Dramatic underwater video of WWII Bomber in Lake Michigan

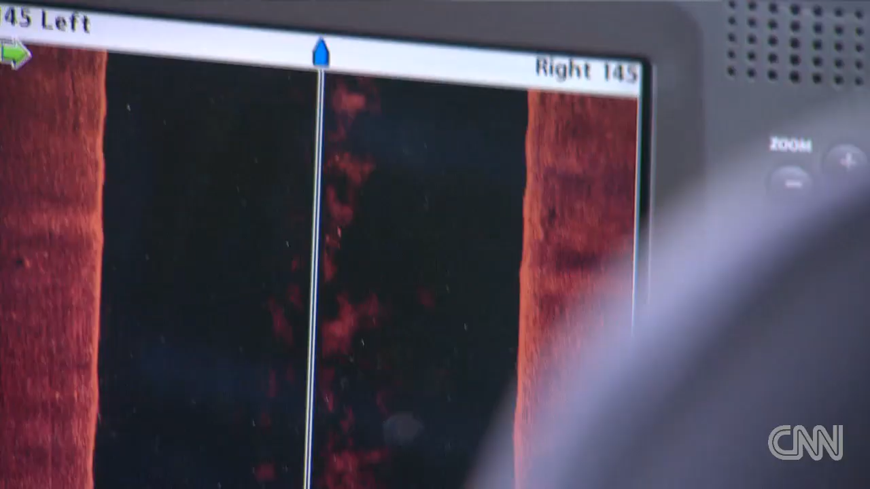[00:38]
Mother. Look at that. They find what they're looking for. Drop the buoy.